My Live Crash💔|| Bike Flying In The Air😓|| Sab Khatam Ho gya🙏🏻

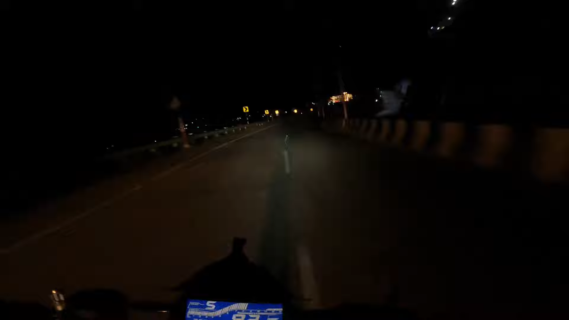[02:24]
भाई साहब नाइट में राइड करने का मजा तो अपना ही है भाई, पुलिस नहीं मिलनी चाहिए बस, गाड़ी वालों का डर लगता है भाई, इधर उधर घूमते हैं। और मेरे को पता है भाई आपको दिखेगा नहीं कुछ नहीं नाइट में, लेकिन कोशिश करेंगे आपको बढ़िया दिखे। ओ भाई अंकल
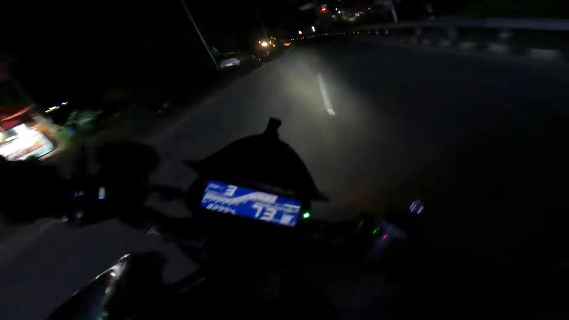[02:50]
भाई मज़ा आता है नाइट राइड में, बहुत मज़ा आता है यार इस टाइम पे। एक तो मौसम इतना सही है, ऊपर से रोड खाली मिलता है, पता नहीं गोप्रो में कैसा दिख रहा होगा भाई।
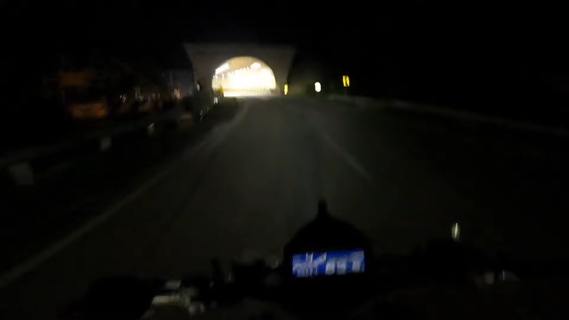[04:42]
ये देखो कैसे निकलेंगे ये दूसरे भाई, पता नहीं कहाँ रह गए हैं।
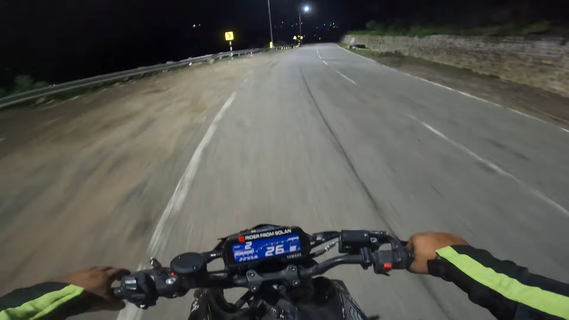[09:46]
ओ भाई इसका तो गलत ही हो गया कांड, गलत ही। उफ भाई, भाई शॉकर शुकर तो ठीक है, बस हैंडल टेढ़ा हुआ है, मीटर टेढ़ा हुआ है।